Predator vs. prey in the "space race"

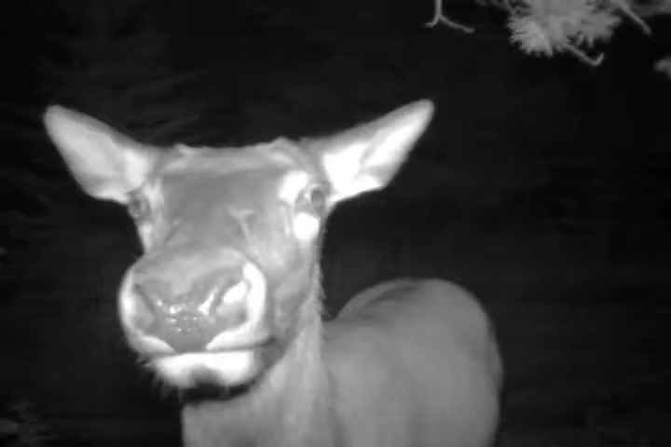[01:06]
Sometimes they come up and investigate the cameras and give it a good lick or something like that.